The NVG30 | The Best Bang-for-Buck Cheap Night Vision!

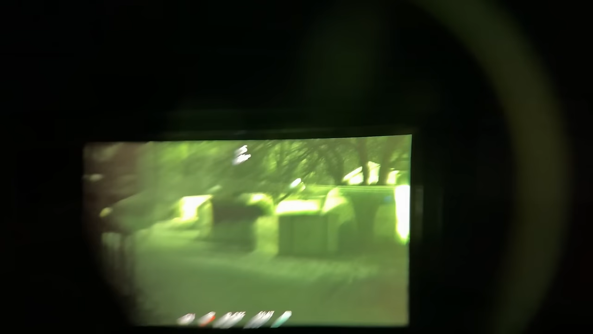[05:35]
of the filters and all the footage in this video moving forward will be filmed using the white phosphor filter